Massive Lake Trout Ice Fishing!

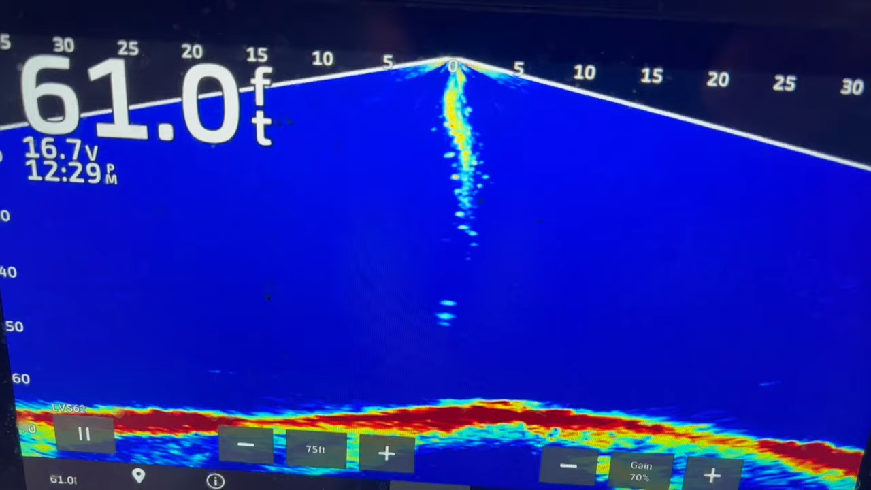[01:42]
On screen: depth 61.0 ft
Fish on. That is awesome. Watching him take it up on the live school like that, unreal.